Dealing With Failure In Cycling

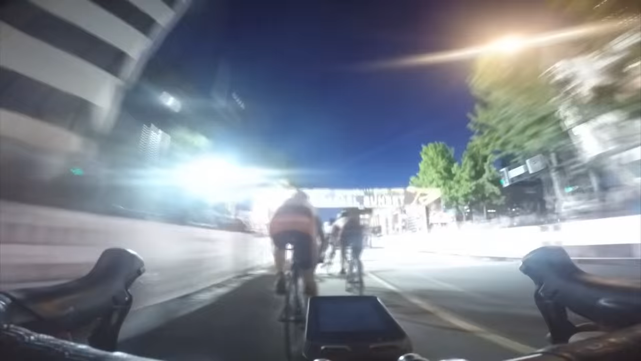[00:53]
I did finish it. It was really really exciting But in the last two laps, I was top 20 top 30,
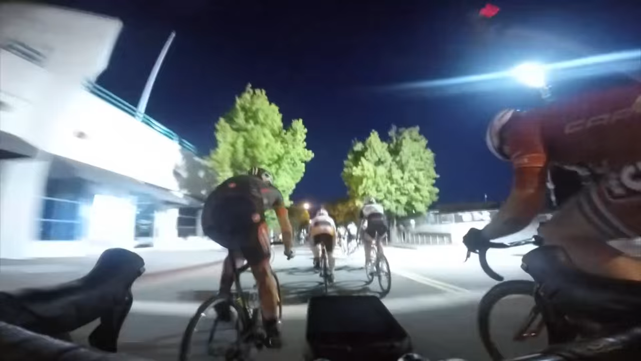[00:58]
which is just crazy because there's like national champions. There's state champions I mean, there's guys from all over the world.
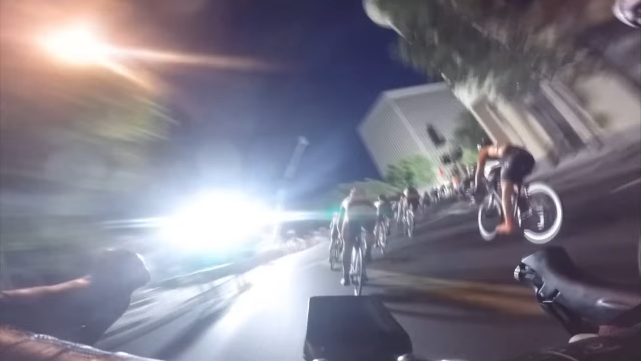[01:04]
It's crazy how packed this race is. It's just but so in the last like two laps, I got One of the lead out guys was falling back through the pack and he bumped me off the course and you know At speeds of
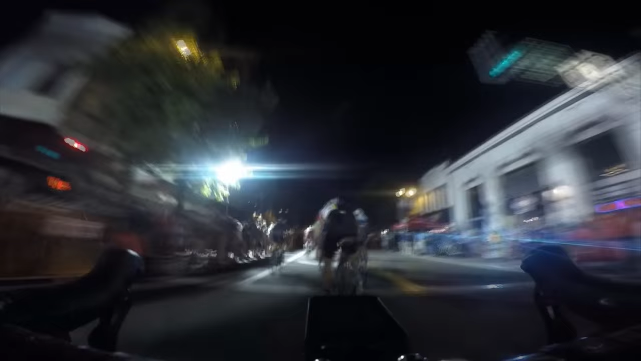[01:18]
35 miles an hour like in this tight little crit,